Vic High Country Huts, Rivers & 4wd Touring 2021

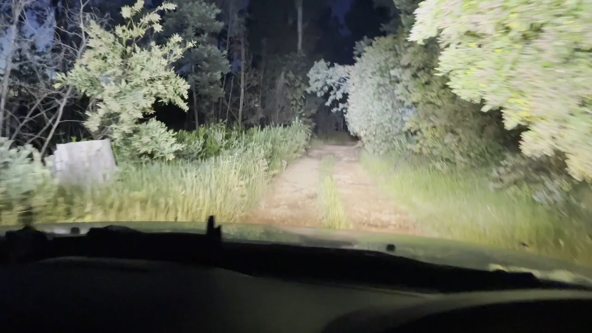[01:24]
Overgrown. I mean, it does get shut during the winter, which helps the regrowth, but it's coming through. It's that massive rock.